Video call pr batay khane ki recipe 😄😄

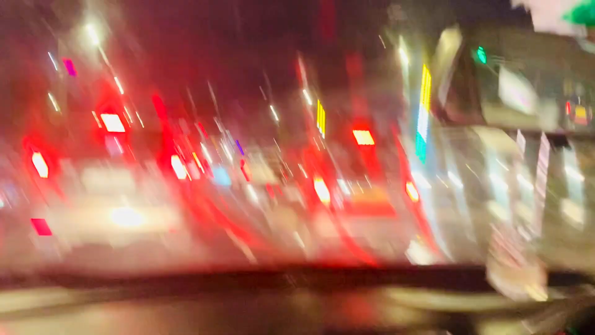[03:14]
और 3 घंटा लग रहा है, 3 से 4 घंटा हम लोग को मीरा रोड तक के पहुंचने के लिए।
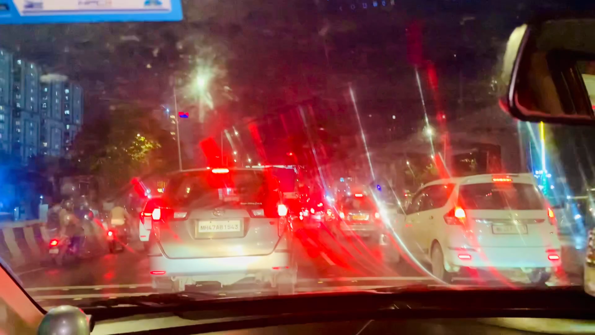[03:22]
बहुत ट्रैफिक है इधर, बहुत बोले तो बहुत ट्रैफिक है।
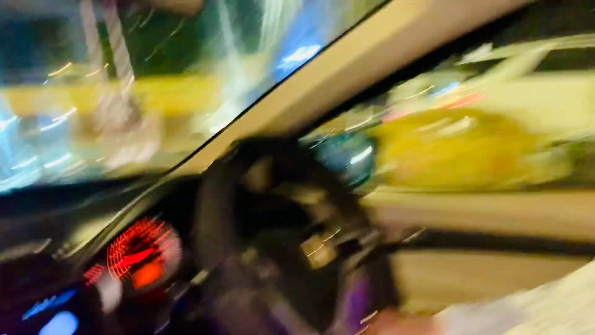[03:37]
और ये देखो रोमा बराबर गाड़ी चला रही है, बहुत ट्रैफिक है गाइस।